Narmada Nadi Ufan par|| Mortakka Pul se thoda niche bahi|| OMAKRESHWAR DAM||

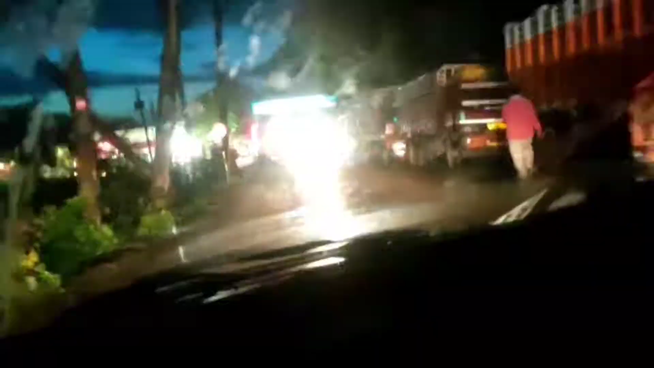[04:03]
यह हम खंडवा से इंदोर साइड में आ गए हैं बहुत लंबा जाम लगा है क्योंकि